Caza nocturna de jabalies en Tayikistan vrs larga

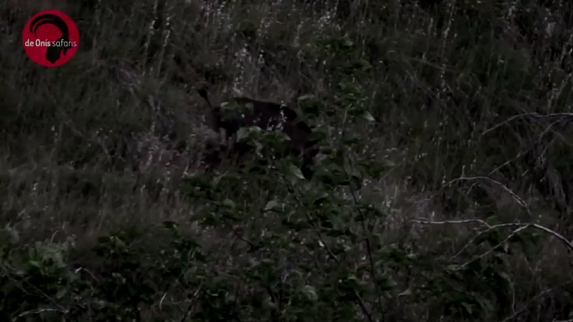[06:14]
Las tormentas les acompañan durante toda la noche de manera intermitente y los cochinos no paran de entrar,
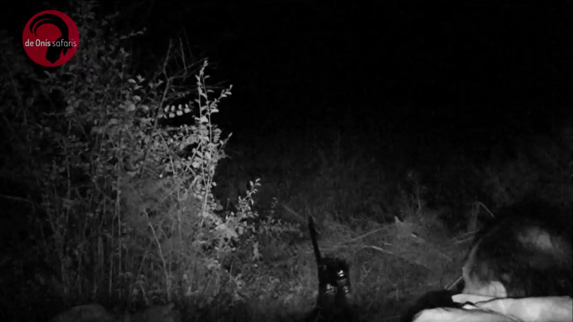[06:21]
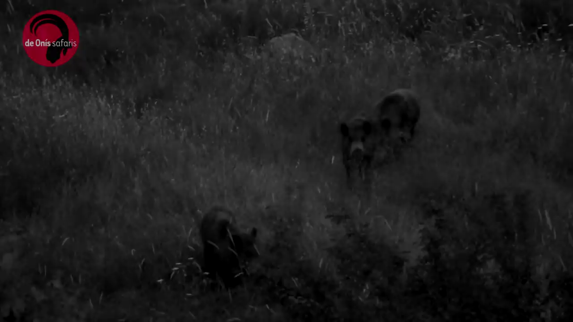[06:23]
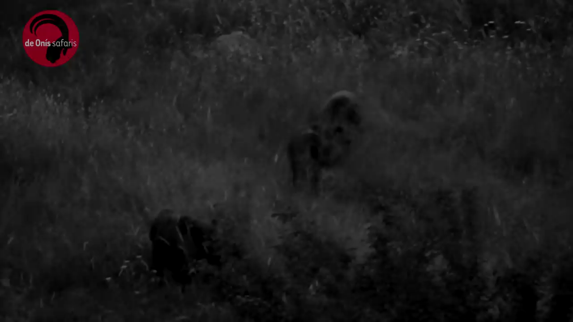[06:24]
pero lamentablemente ningún macho grande, por lo que esta primera noche transcurre sin un solo disparo.
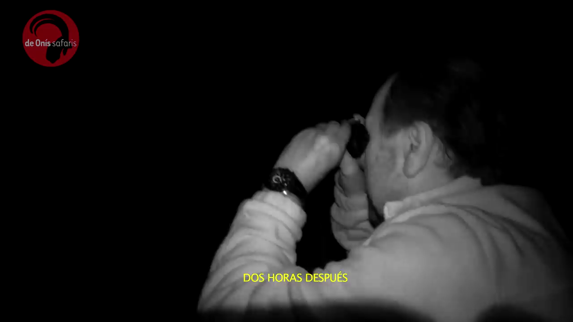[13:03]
2 horas después de la retirada del oso, comienzan a entrar otros animales.
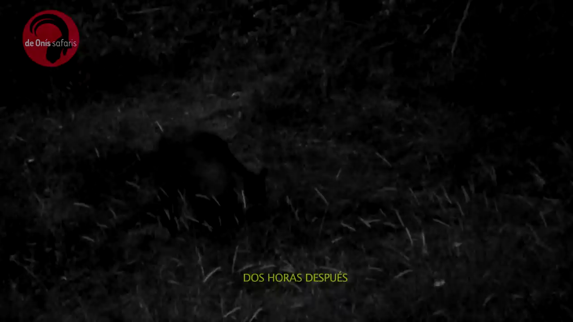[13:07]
Un cochino pequeño y un puercoespín, al que también le gustan mucho las moras.
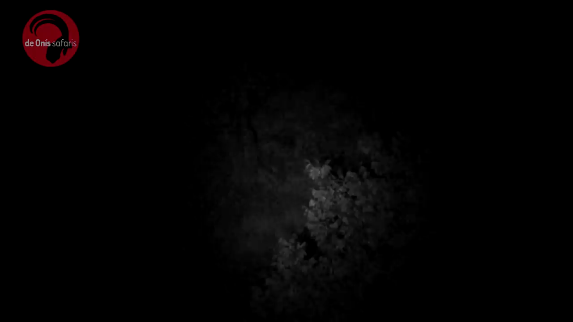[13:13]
Otro cochino pequeño.
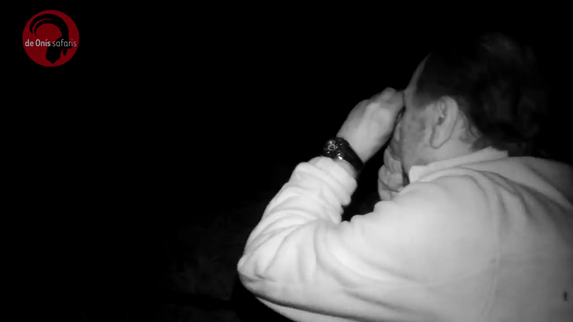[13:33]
Y por fin la paciencia tiene su premio. Entra un cabán grande.
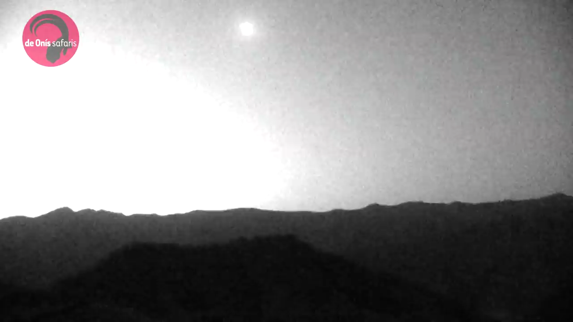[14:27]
El amanecer nos anuncia el final de la noche, sin más lances.
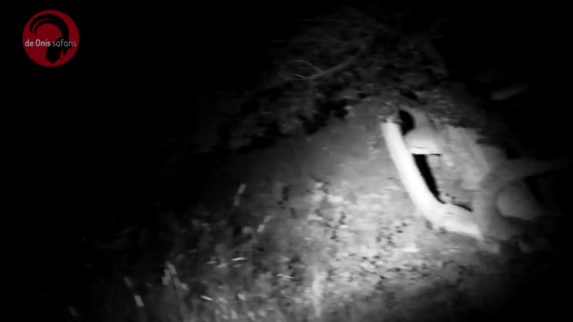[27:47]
La noche transcurre muy tranquila, sin movimiento de animales, pero por fin Arturo detecta un gran cabán y avisa a sus compañeros.
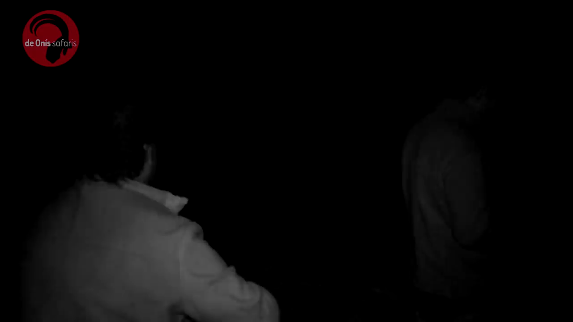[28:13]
El cochino, claramente pegado, corre en la dirección que vino y cruza un pequeño regato, en el que le oyen cómo se cae al agua al cruzar. Siempre es bueno cuando un cochino mete ruido o se cae al correr.
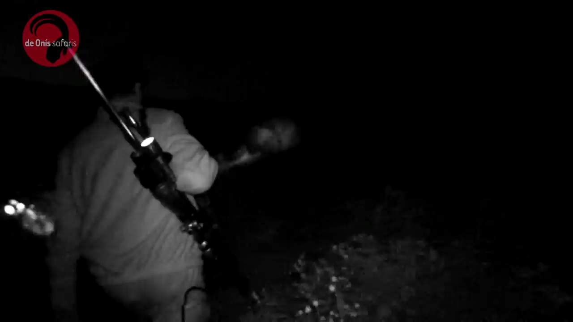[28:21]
Significa que va muy pegado.
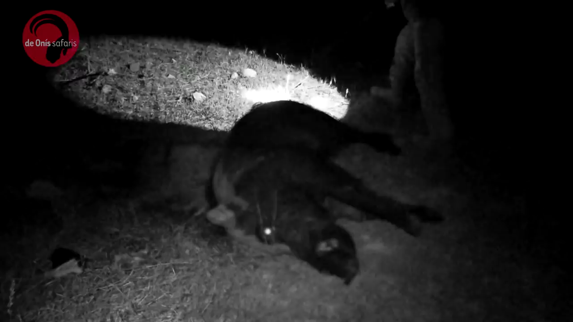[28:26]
Deciden buscarlo de inmediato y lo encuentran muy cerca.